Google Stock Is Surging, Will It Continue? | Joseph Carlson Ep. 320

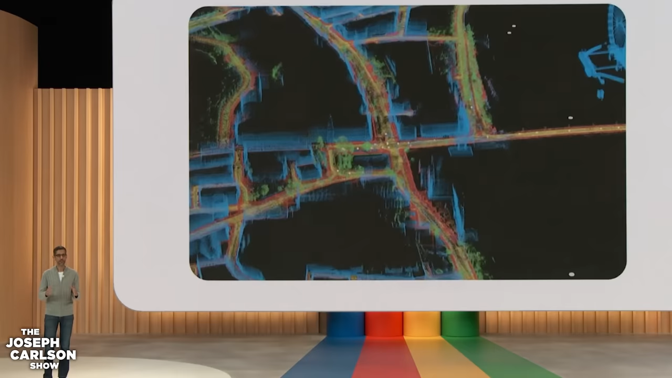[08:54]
At last year's I/O, we introduced Immersive View, which uses AI to create a high fidelity representation of a place so you can experience it before you visit.